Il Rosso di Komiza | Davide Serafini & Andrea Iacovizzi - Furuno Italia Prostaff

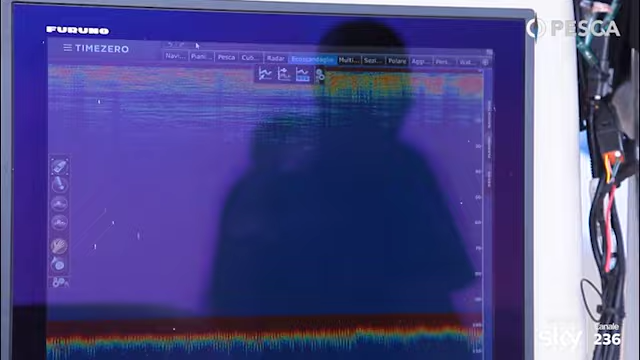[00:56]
Dopo un breve consulto con Davide, abbiamo deciso di lasciare sul TZT215 soltanto la funzione GPS con la traccia attiva, in modo da usarlo veramente come un plotter,
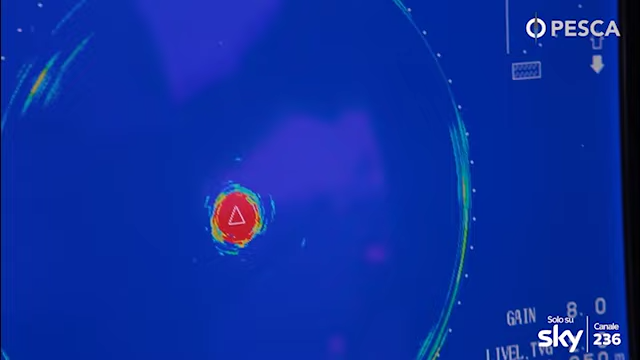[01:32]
Davide, stiamo utilizzando il sonar, ci hai detto che questo potrebbe essere un tonno, raccontaci come funziona questa macchina È una specie di ecoscandaglio, che funziona come un radar
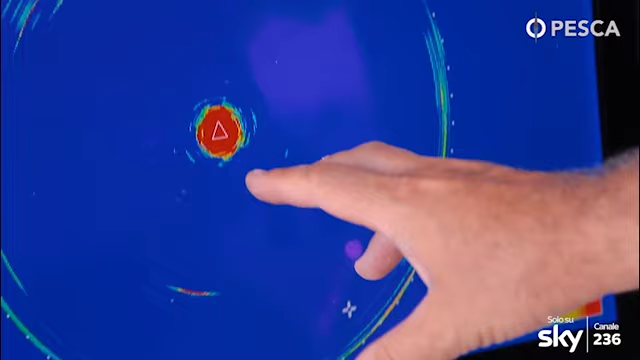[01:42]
In questo momento sta leggendo la nostra destra, a poppa, e adesso sta andando alla nostra sinistra e fra poco farà la prua Questa è l'inclinazione del raggio,
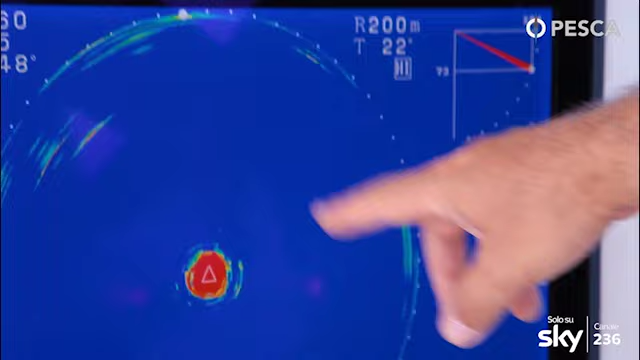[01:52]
quindi abbiamo 22 gradi,
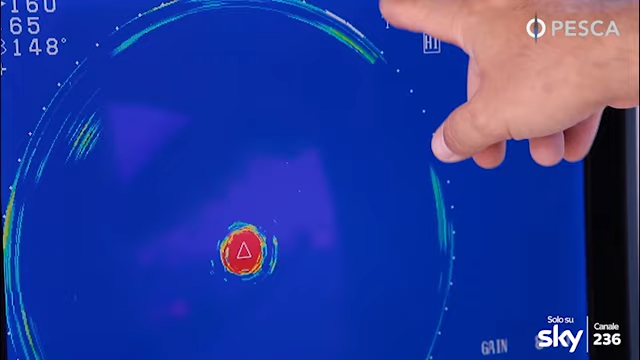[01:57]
e questa è la scala, a 200 metri
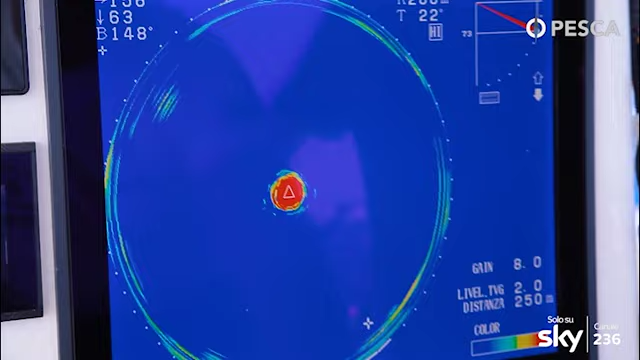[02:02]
Con questo possiamo andare a vedere le coordinate e le posizioni di tutti i marchi che il nostro sonar ci dà
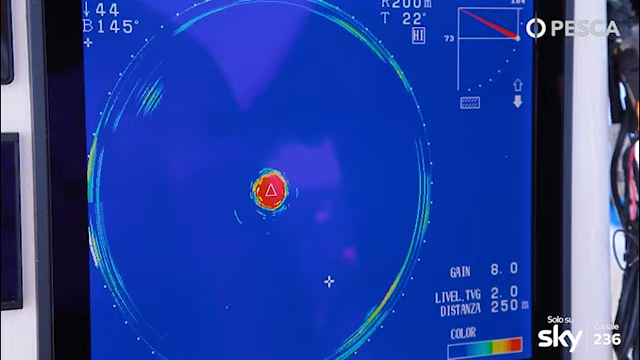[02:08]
Facciamo un esempio, ci interessa questo
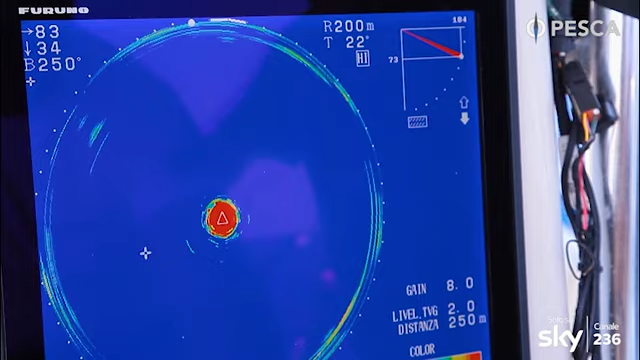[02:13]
Siamo a 148 metri della barca,
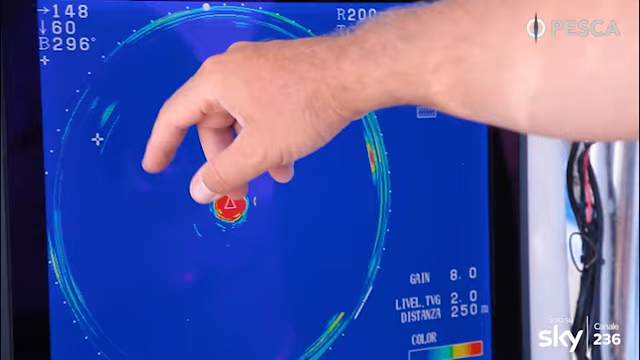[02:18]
60 metri di profondità, una bussola di 296 gradi
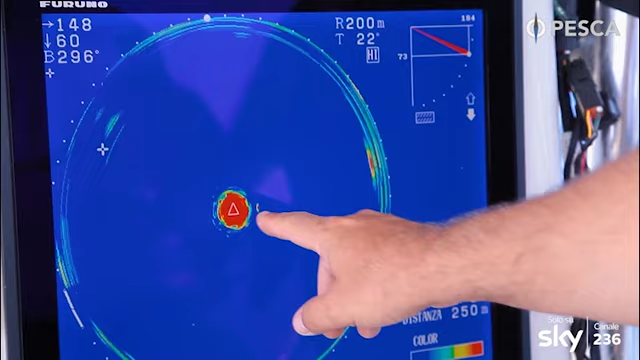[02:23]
Questa che vedete qui, piccola, è la nostra ancora galleggiante
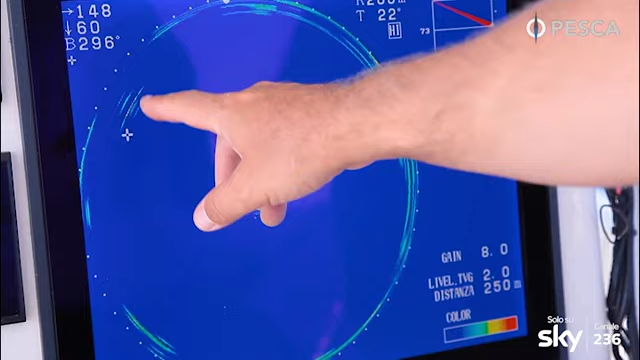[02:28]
Questo si presume che sia un banco di pesce foraggio, non sono pesce importanti
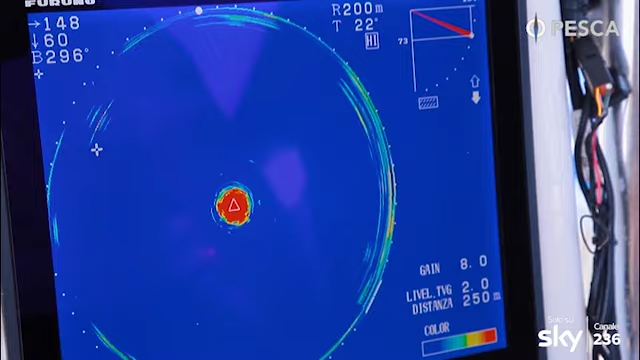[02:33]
In questo momento sto usando una scala di 200 metri Sono su una baltimetrica
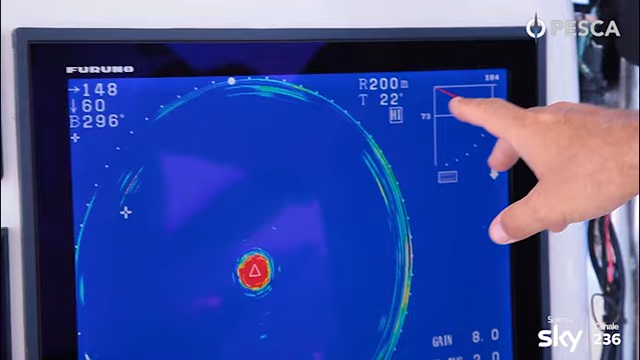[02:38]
di circa 90-95 metri ed è appropriata
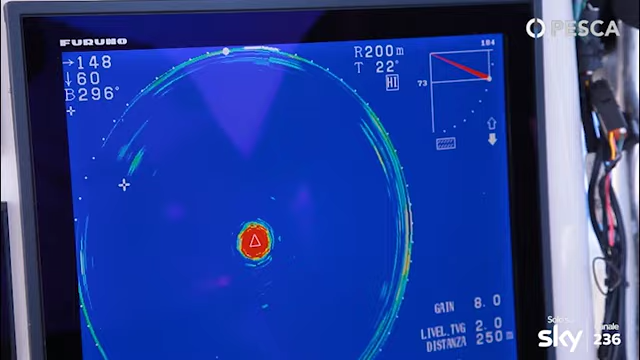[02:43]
In realtà posso arrivare anche fino a 1000 metri di distanza Se ho il dubbio che ci sia qualche pesce,
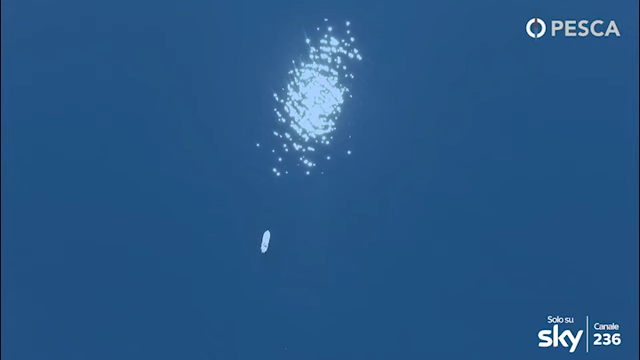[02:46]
posso attivare la funzione target
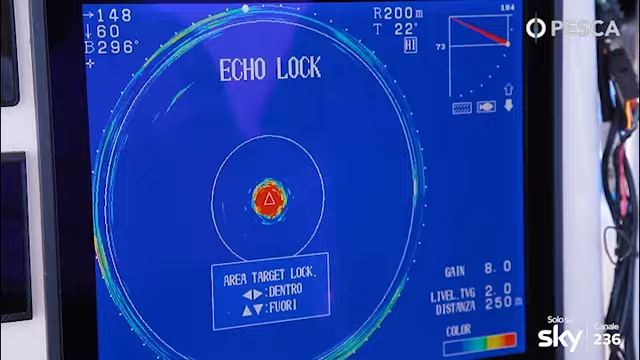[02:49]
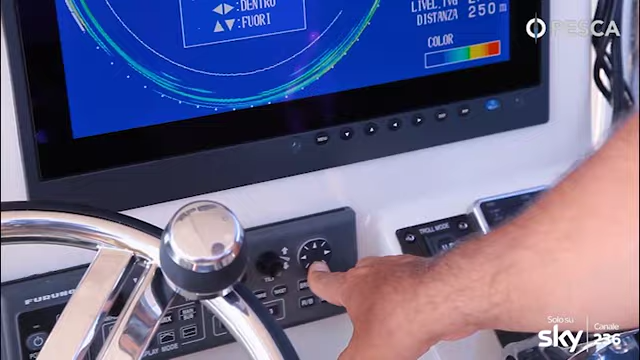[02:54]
Selezionerò le dimensioni dell'aria da tenere sotto controllo Se il sonar cercherà,
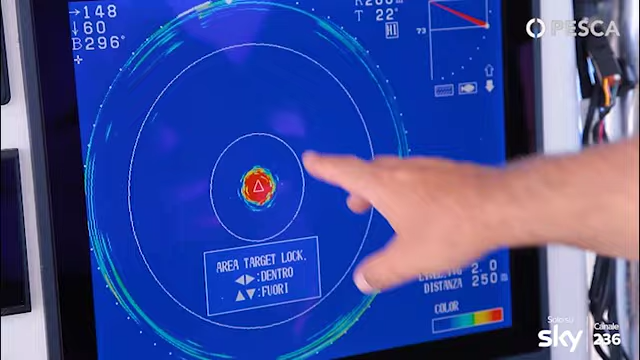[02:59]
troverà un pesce all'interno di questo settore Continuerà a seguirlo,
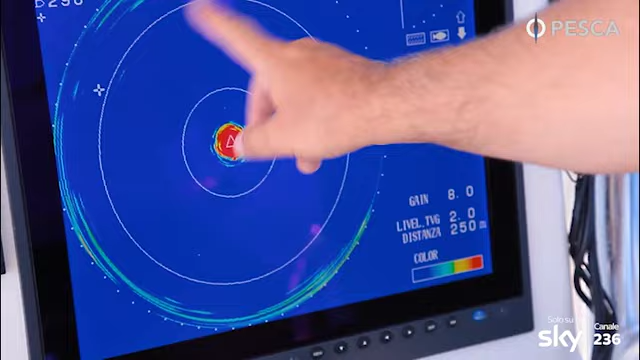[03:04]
sia nei movimenti laterali che in altezza
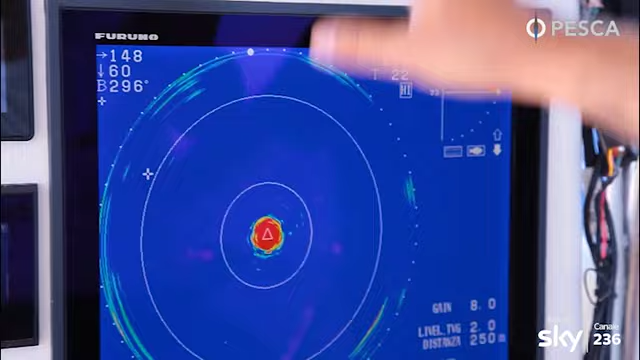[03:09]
Quindi sposterà il tilt e anche il movimento
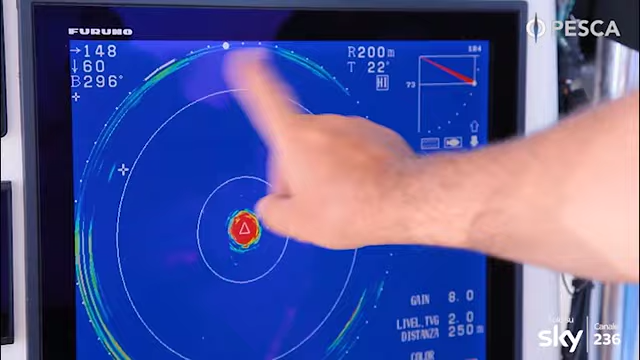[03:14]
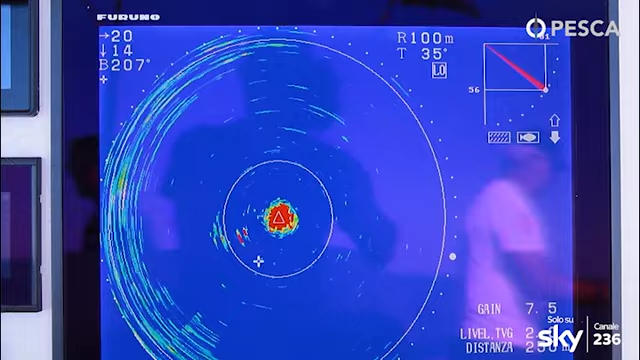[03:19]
Il sonar si ha dato un segno di vita Davide ha visto un